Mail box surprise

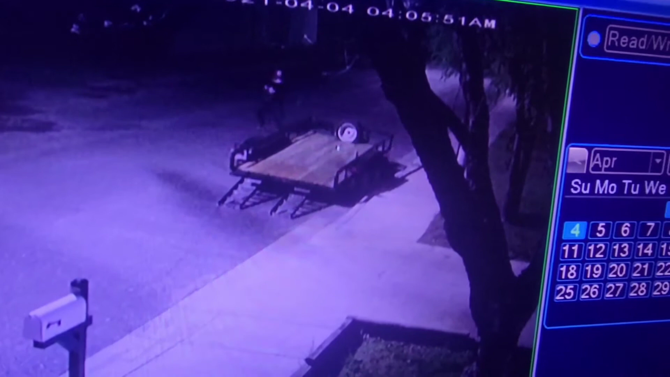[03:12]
That is the brightest fucking light. Nope, not done yet. We're gonna come back and attack the apartments again and start banging on the 601 Dean doors.
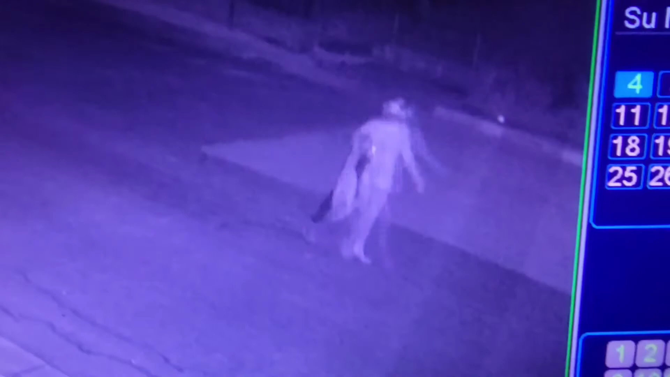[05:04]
She thinks I can't reach her with the hose.